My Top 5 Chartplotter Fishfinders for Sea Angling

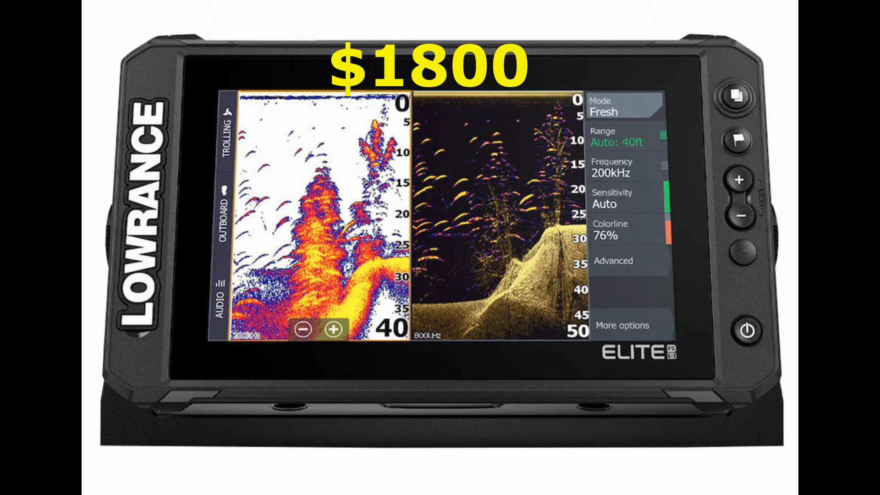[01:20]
warranty period 1 year, 4 additional years of upgrade, GPS 10 Hz, internal high sensitivity, shock vibration, 100,000 cycles or 20G, compass safe 12-inch, supply voltage 12 volts, GPS receiver channel 16, weight 2.7 pounds, position accuracy 20 mRMS,
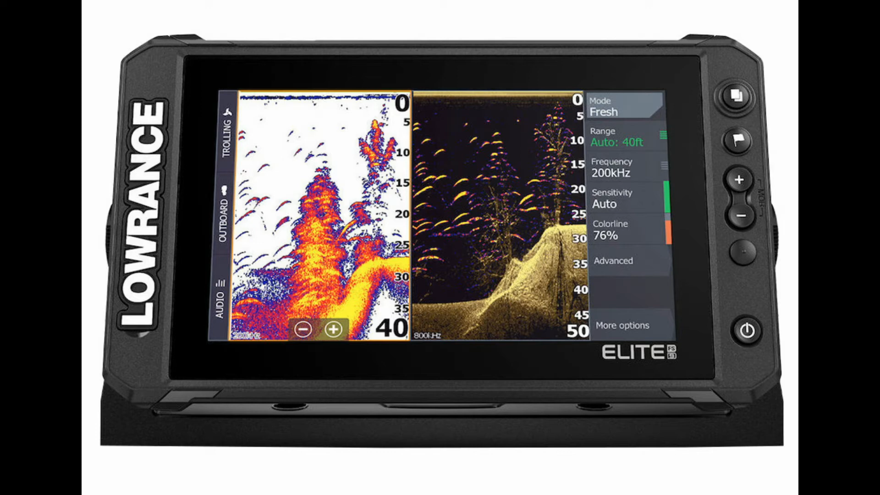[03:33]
So 3-in-1 sonar fixing, chirp, side scan, target fish. Yeah, so active target, C-MAP, high resolution, full touchscreen control for power. There you go.
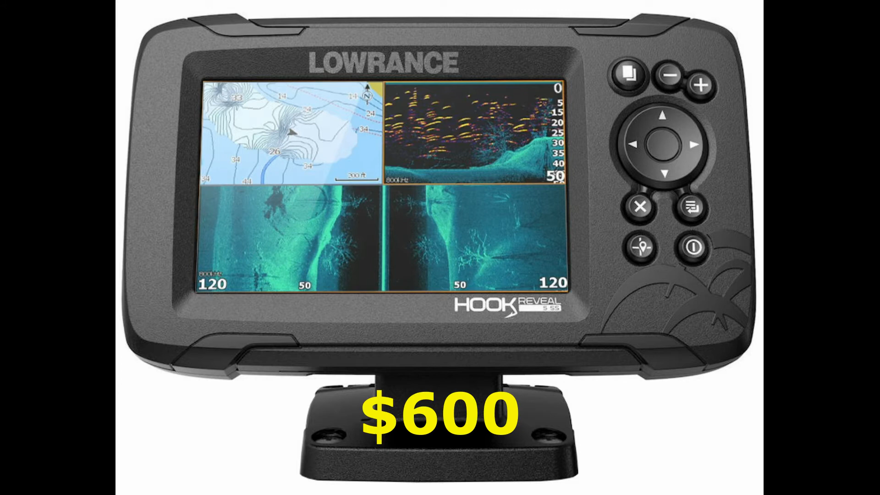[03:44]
Right, the Lowrance Hook Reveal 5 GPS fish finder. They're doing a 7-inch as well. So it's obviously designed to make fishing easier, delivering powerful performance on a budget, proven fish finding tools, auto tuning sonar, down scan imaging, improved deep water performance. Now, I was just looking at the specification, it didn't actually tell me how deep it actually goes, this one,
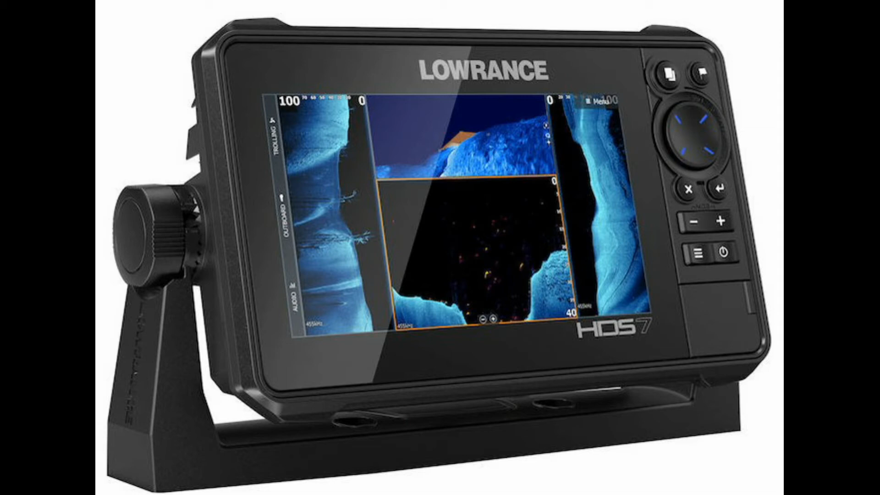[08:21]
high-resolution Solar Max HD multi-touch screen, preloaded high-detail C-MAP, C-MAP easy routing, dual-channel CHIRP, live network, sonar, Cirrus XM marine weather, wireless and Bluetooth connectivity, heat map chart overlay, enhanced surface clarity. Okay, so yeah, so it's got some more, it's got some better features, I suppose.
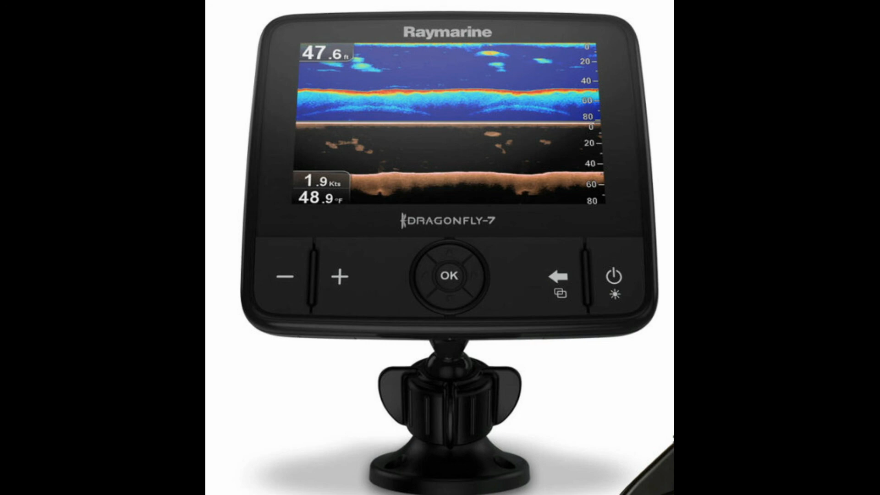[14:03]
On screen: depth 47.6 ft, water 48.9°F, speed 1.9 kn
Value for money. I suppose it's all right. Others on the market, though, they're just as good, really. It's a high 640 by 408 resolution, and just high definition. Sonar, GPS tracks your location, and stores to SD card. Disadvantages, the power lead is quite short on this device. Yes, I had an issue with the power lead, actually.